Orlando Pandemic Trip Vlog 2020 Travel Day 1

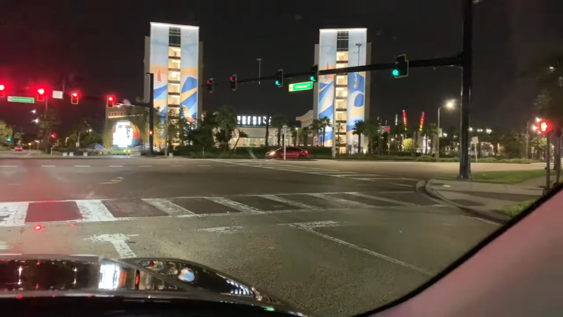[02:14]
There's the hotel, Surfside Inn, with a big bug splat on the window.